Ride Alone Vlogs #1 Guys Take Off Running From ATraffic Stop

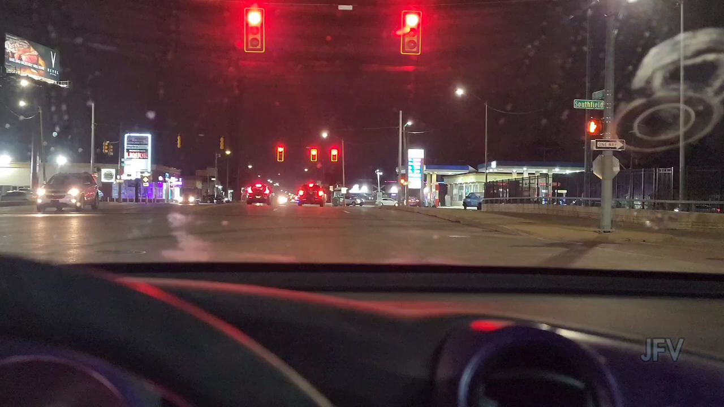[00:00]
Black Pants. I hear something. Oh, whoa. Another Black Pants. He's wearing a blue jacket.
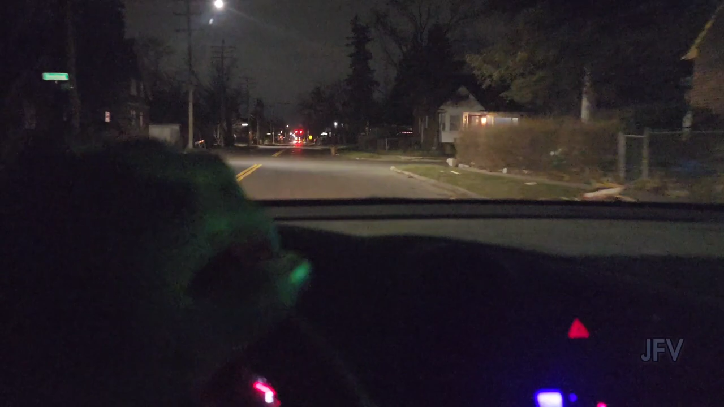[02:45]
So, we're just going to drive down to... Maybe we go down Dre Road, right?
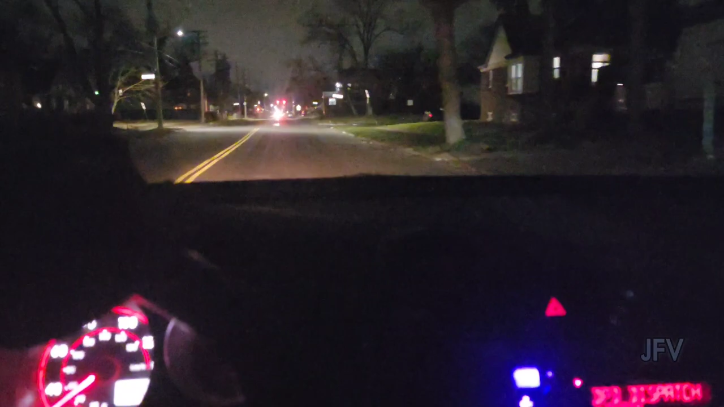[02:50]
Maybe we go in the Dre Road area. And we'll see what's popping over there. Most of the calls, though, I'm not going to lie, do be domestic violence. They do be domestic violence. It's like a lot of domestic violence that goes on. Dog, you can't get past, bro.
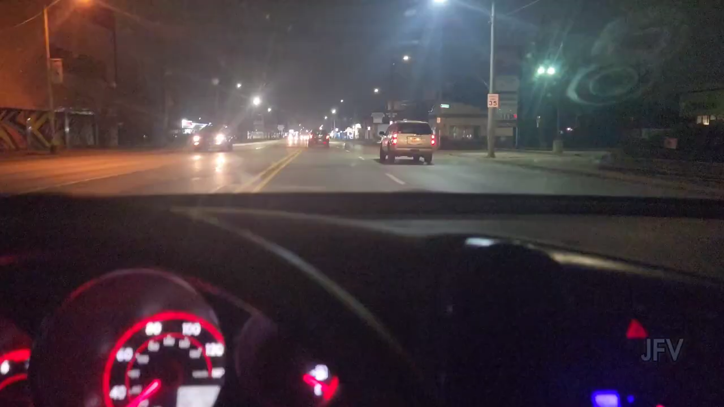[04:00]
So, I'm on Greenfield. I just passed Greenfield and Grand River in this area. And this liquor store right here be banging, especially when it's like,
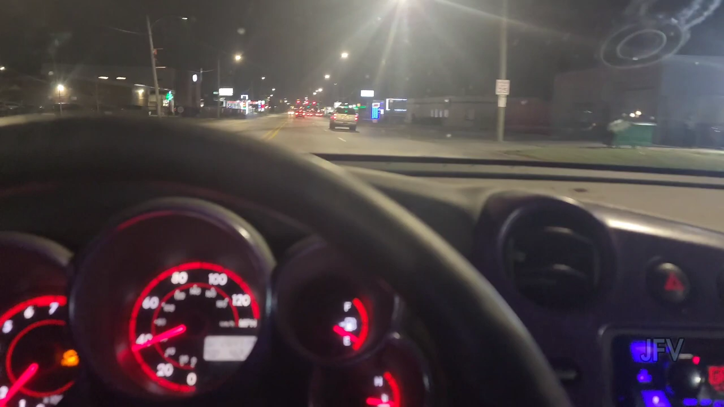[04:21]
Stewart and Woodward. That's far. That boy be banging though. There'll be a lot of people. Oh, that's a church. Oh, that's a. It's a lot of people at church tonight.
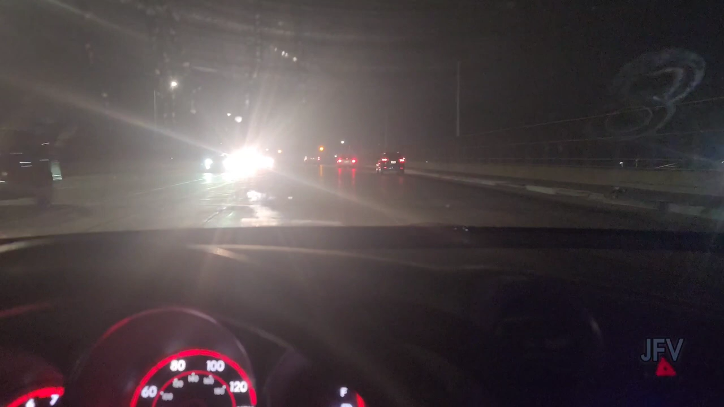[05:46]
Jess was over there on Schaefer. So we are coming up to Greenfield and Plymouth. It'd be kind of wild over here too.
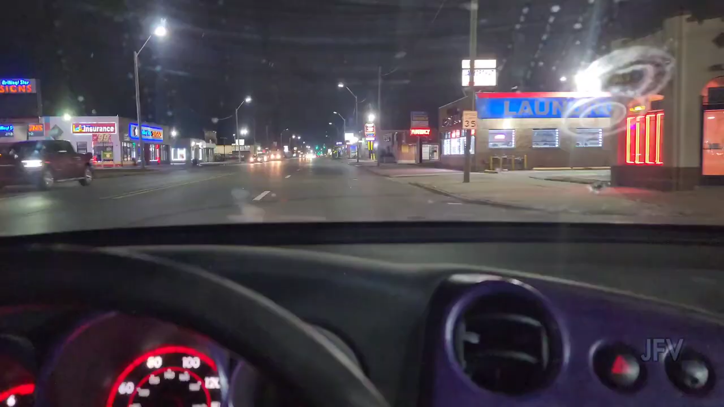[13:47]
It is lit up over here. So this is, we're on Warren. We just passed Warren and Southfield. It is bright over here. Wow. So we're gonna see what's popping over here. Oh, West Warren, yeah, okay. Be bad over here sometimes. So we're gonna see what's popping over here. We're gonna wait a little bit to see what the scanner picks up. Lot of fishing though, you know what I'm saying? Lot of fishing.
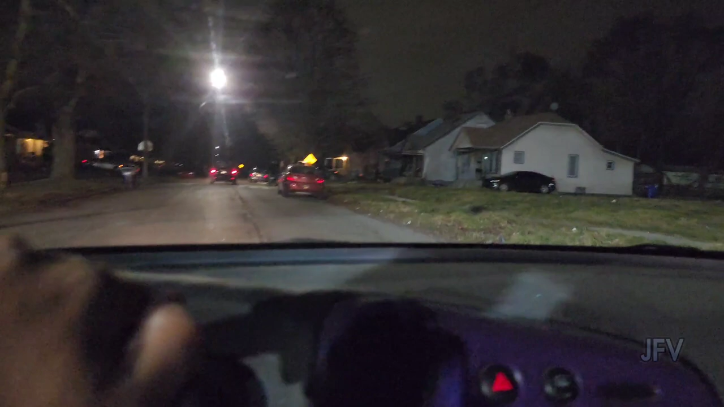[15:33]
This is the ghetto. The wheel was flipped over in an orange Dodge Caliber. We have EMS involved in location. We just seen that. We just literally seen that. I'm about to go back and show y'all. This is why I like to do this, right? It said somebody was slumped over in a vehicle.
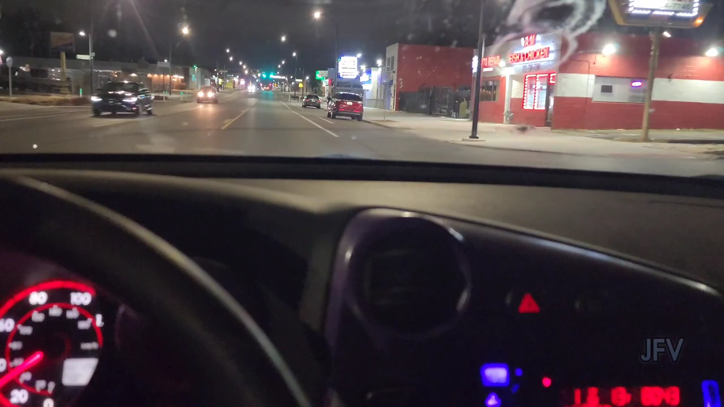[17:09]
How safe? I don't feel safe riding on West Warren on these bike things. I mean, they're good, but, you know, it's Detroit. People don't care about speed, man. Oh, let me just drive faster. Yeah, that's right. It's nice over here, though. It does look nice. It should be slower too, by the way, because it's only one lane. But we all know what that don't even 788.
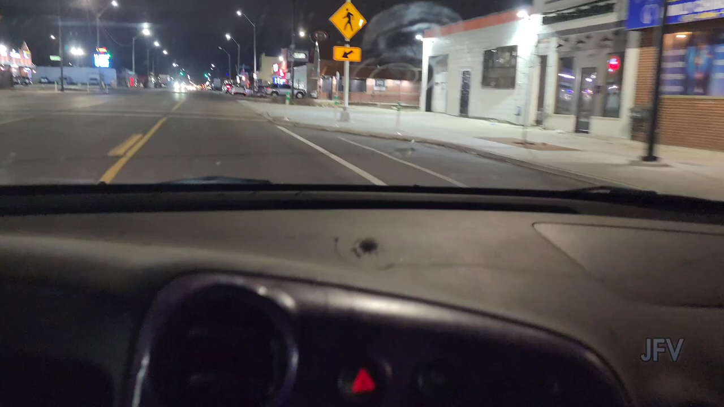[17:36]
What? Oh, that's not a bike lane.
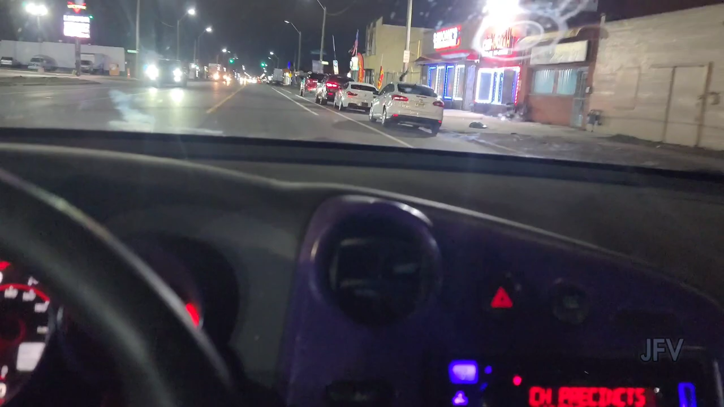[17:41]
Oh, that's not a bike lane. That's just where you park cars at. Oh, yeah. All right, let's go find some more crime. So we don't see anything back on Greenfield and Troy Road area. It was one. Captain James.
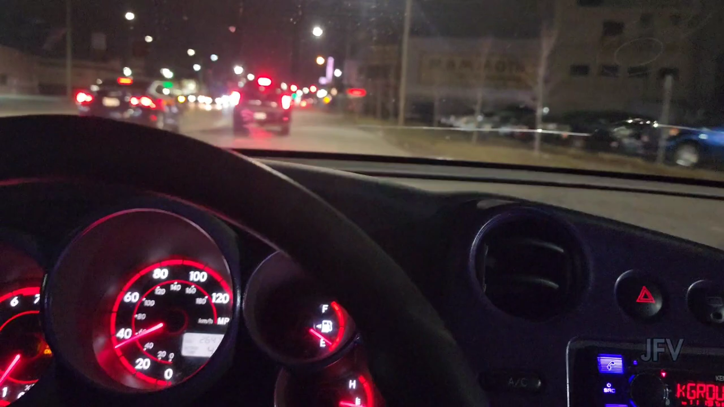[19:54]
Why is y'all stopping for? There's a person attacking. Black male, medium build. It's pleasure. All right. Let's go see what's going on here. Have a good one. Come on. Y'all taking forever.
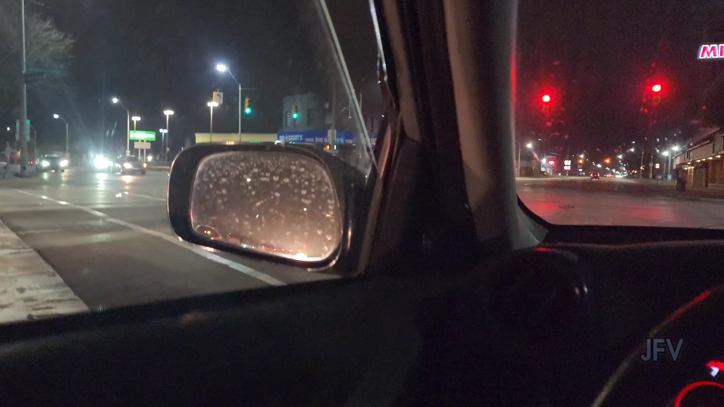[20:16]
They're like, we just getting up. I mean, they really is taking forever, though. Like, I'm not even joking.
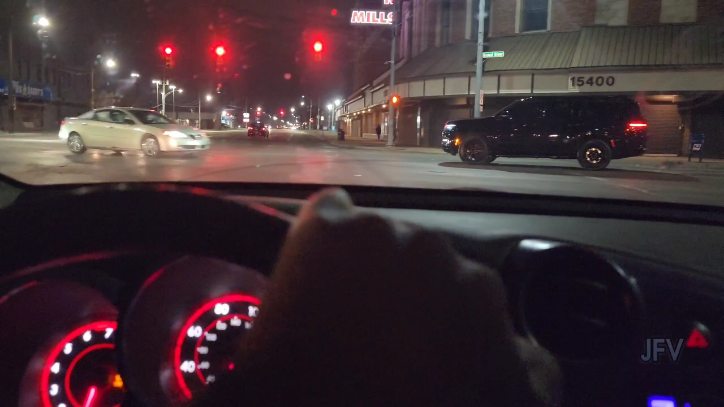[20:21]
That boy is beat. In the club and they're playing loud music with vehicle directions. You turn it, or you just put your blinker on, eh? All right, let's go down here. The door is open. Oh, damn.
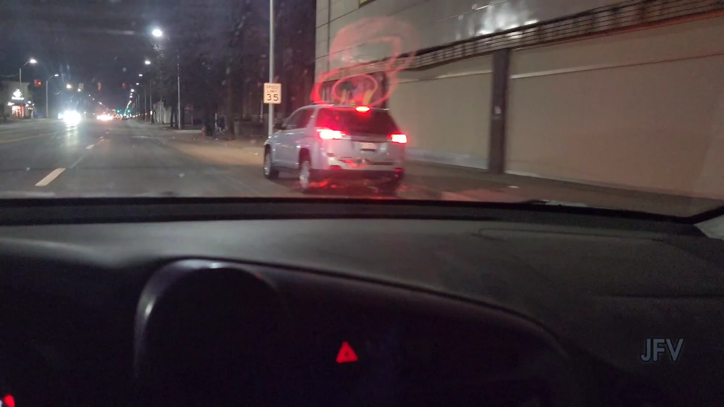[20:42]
What do you stop for? All right, Dave. She waiting on the bus, or she?
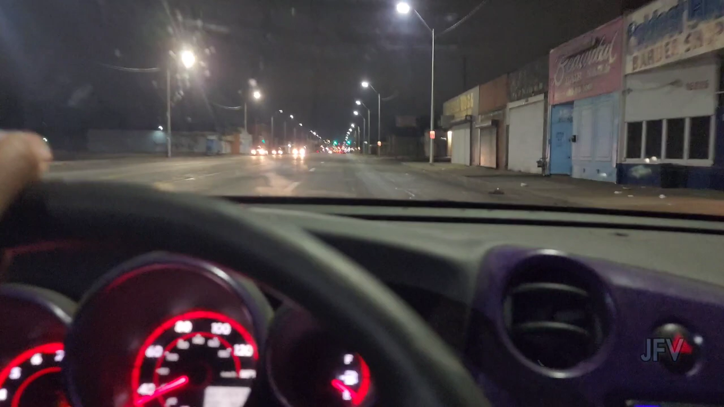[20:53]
All right, now we gotta find where this rescue, I can't say the word. We gotta find where this rescue truck went to. Oh, they down there. Alright, let's go down there and see what's going on. What's going on?
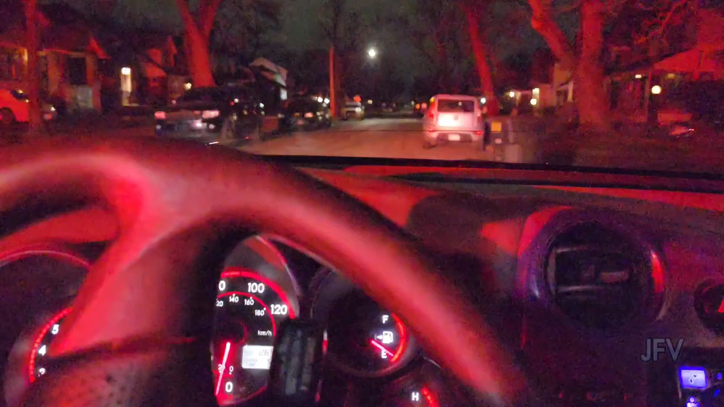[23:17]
But I don't see anything in there.
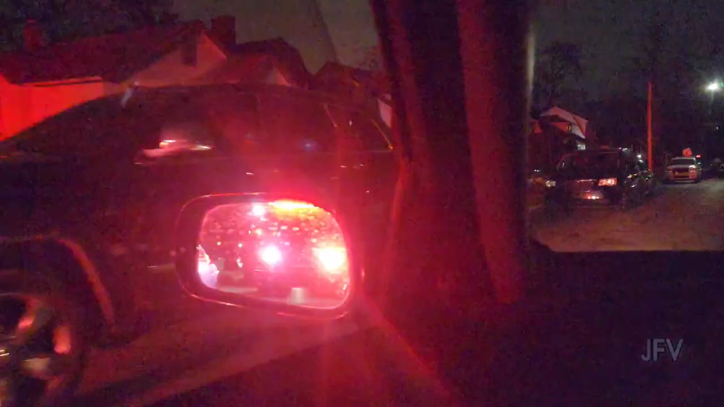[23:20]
Probably just somebody that needs some assistance or whatever.